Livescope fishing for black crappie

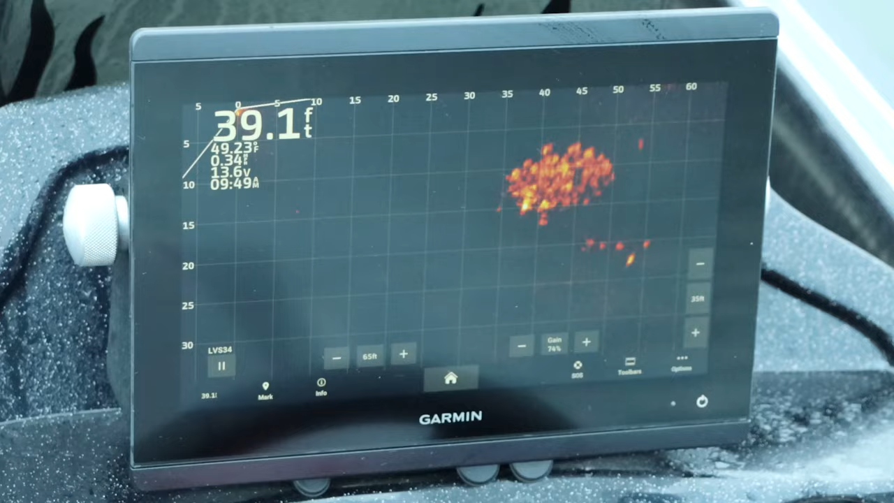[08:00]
On screen: depth 39.1 ft
I got that one. That's a good one. Good one? That's a good one.